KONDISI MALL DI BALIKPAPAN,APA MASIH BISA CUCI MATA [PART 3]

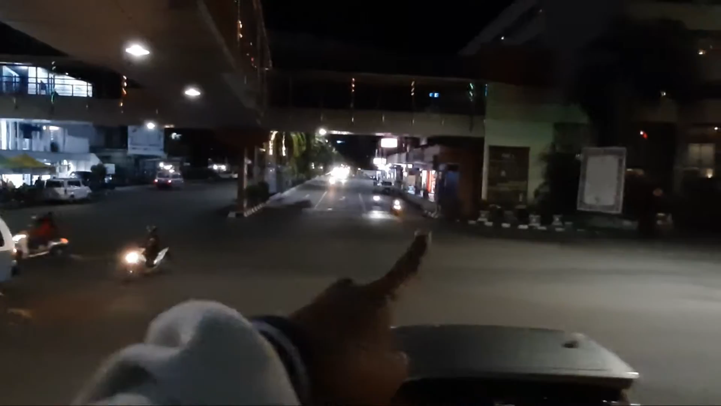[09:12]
Nah ini penyebrangan jalan Ini kalau malam Keren banget guys Dari atas ini Keren banget kalau malam